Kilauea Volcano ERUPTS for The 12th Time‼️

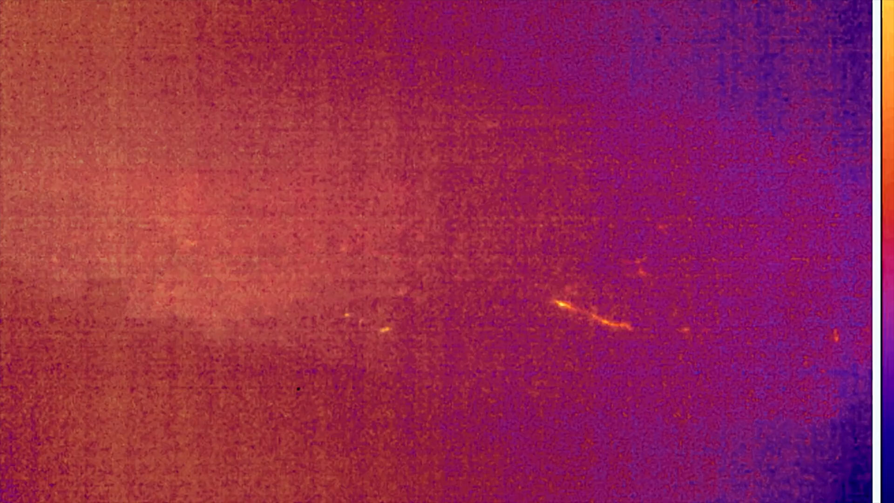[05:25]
And look at this most recent lava flow onto the top of the summit caldera of Kilauea volcano.
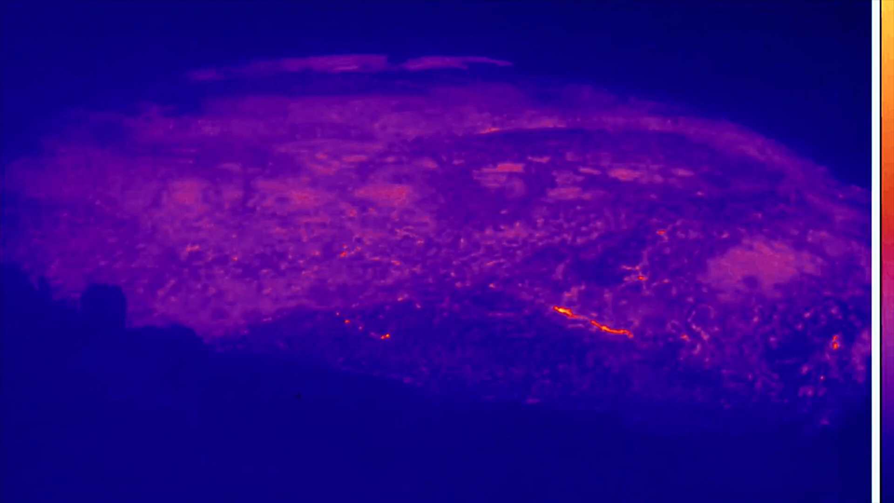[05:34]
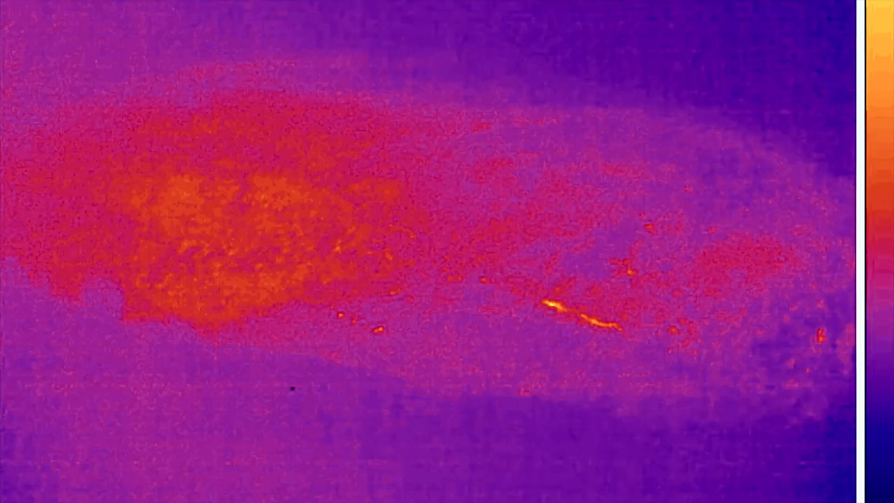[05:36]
As magma has yet intruded again through two
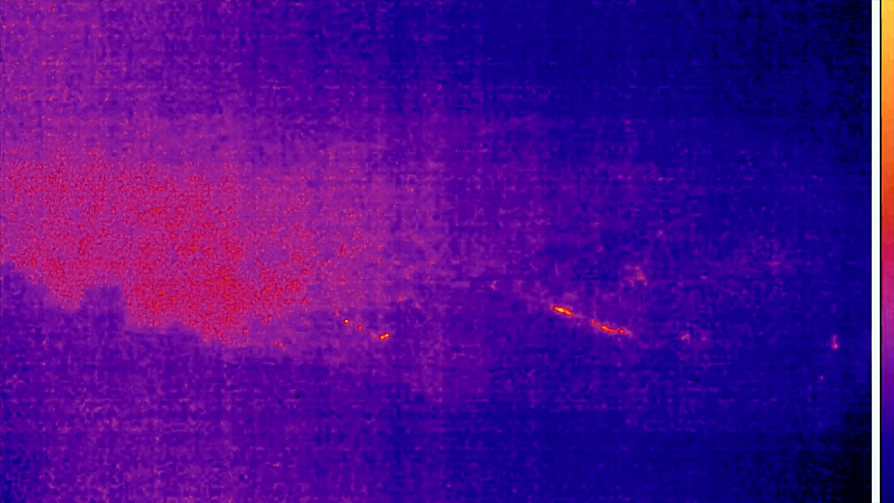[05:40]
active cones in the northern region of the summit.